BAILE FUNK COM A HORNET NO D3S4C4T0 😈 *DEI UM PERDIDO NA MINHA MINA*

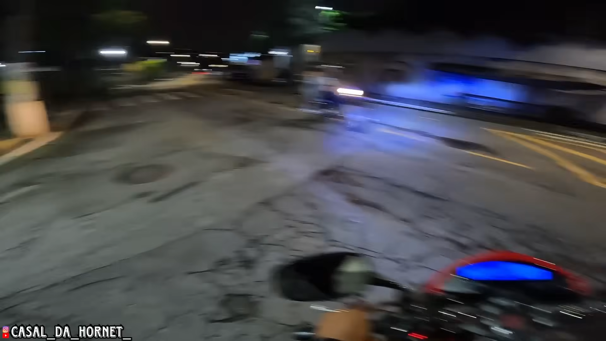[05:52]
Pessoalzinho garupado, meio que vindo no sentido antifluxo. Tem que torcer pro bagulho não ter molhado, né, rapaziada? Tem essa também, mano. Às vezes o bagulho já tava tendo, molhou. Pode ir lá, paizão, pode ir lá. Abo de bale, né, molequinho?